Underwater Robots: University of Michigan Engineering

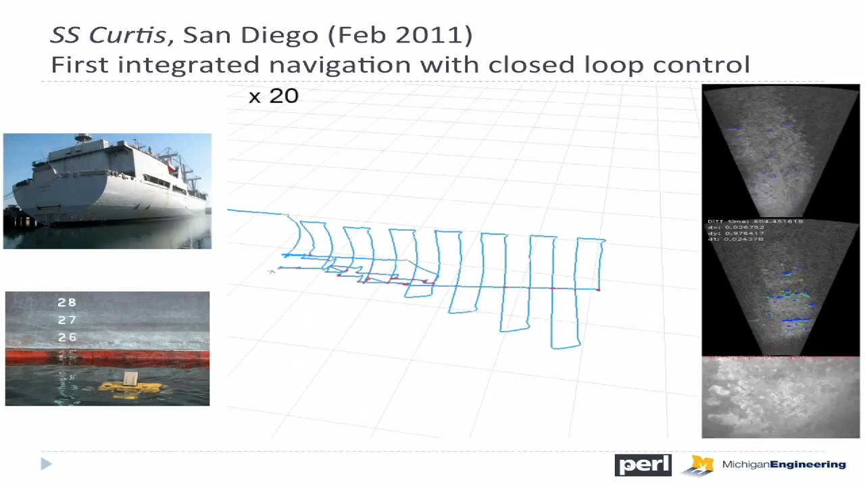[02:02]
So here we're kind of looking at a visualization of the robot's trajectory along the hull. Each of these red links that we see here, these are automatic recognitions coming from the camera system saying, oh, I've been here before. I know where I am. I can use that to correct the navigation estimate of this robot while it's underway doing the mission.